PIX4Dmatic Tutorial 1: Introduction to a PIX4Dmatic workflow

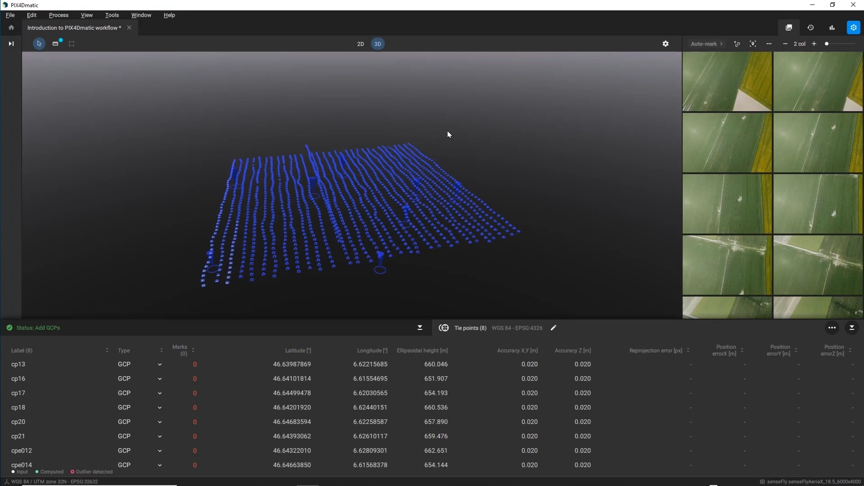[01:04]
Take a quick look around to make sure the initial position of your GCPs, checkpoints, and images correspond with each other.
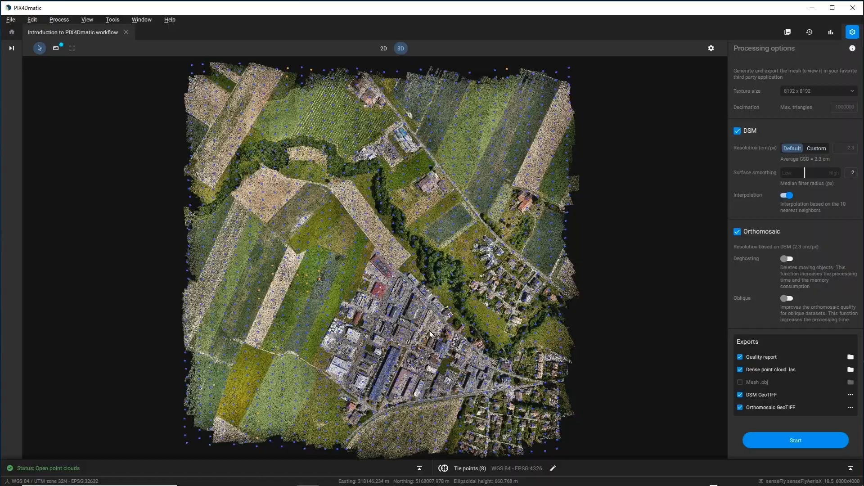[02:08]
take a look around the project area.
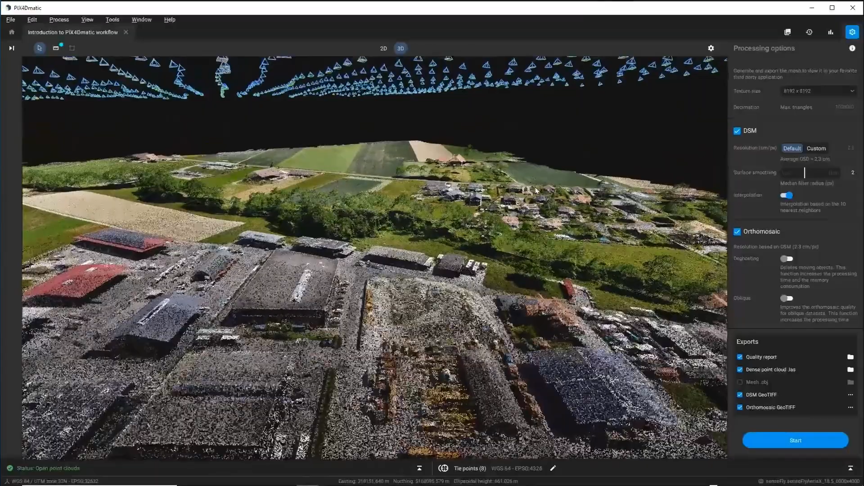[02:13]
Navigate around the dense point cloud in the 3D view or switch to the 2D view and navigate around the 2D reconstructions in your project area,
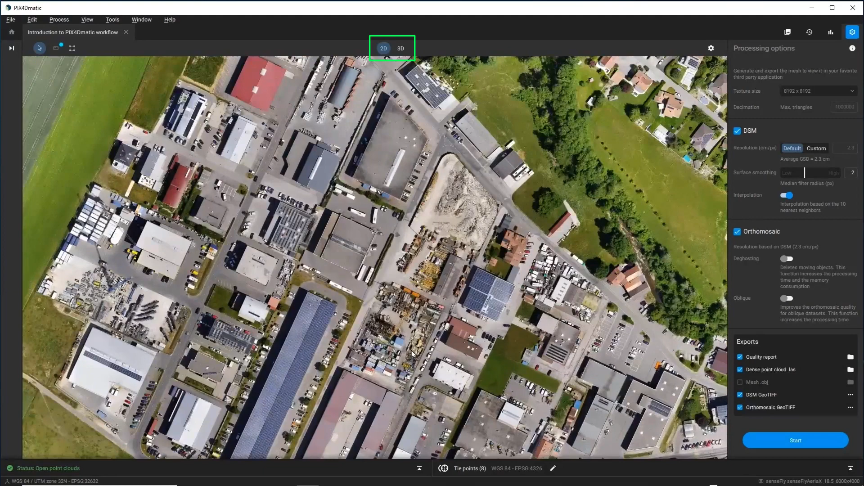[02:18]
including the orthomosaic and digital surface model.
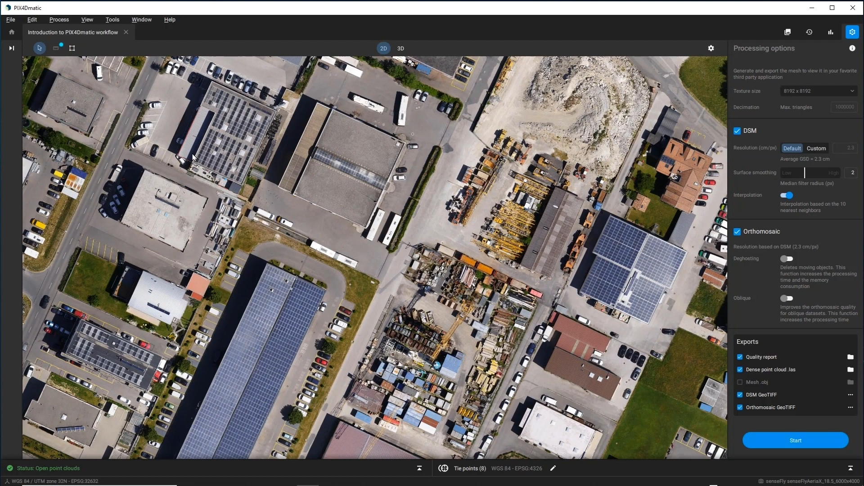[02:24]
If necessary, open the Content Control panel and enable or disable what Pix4D-Matic displays.
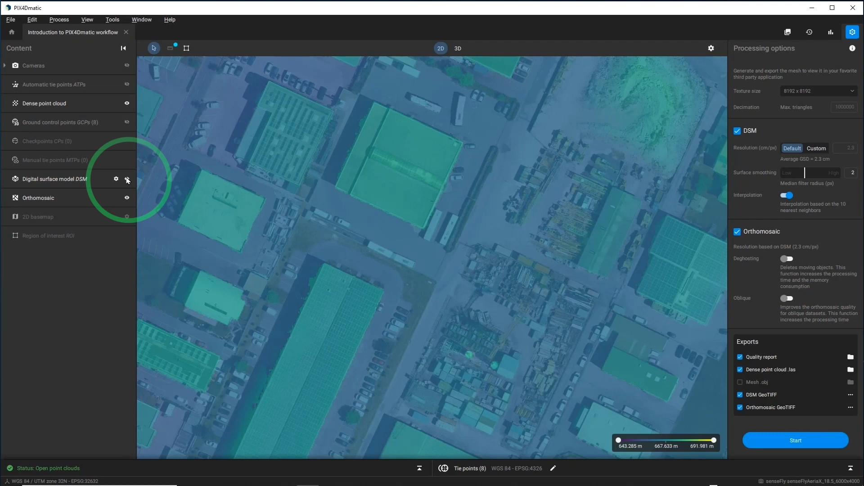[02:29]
Then, open the Quality Report Control panel and consider the quantitative information about your project's results. A Quality Report includes the number of images that Pix4D-Matic calibrated, the average ground sampling distance of the images, the average root mean square error of your GCPs, and the difference between the initial and computed internal camera model parameters. If Pix4D-Survey is activated on your computer, click Open in Pix4D-Survey.